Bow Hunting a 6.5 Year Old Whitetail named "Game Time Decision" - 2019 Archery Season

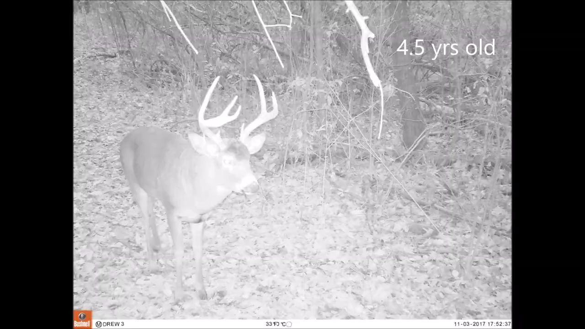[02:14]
Nothing special about him. Never is going to blow up to be anything. But just an old mature deer.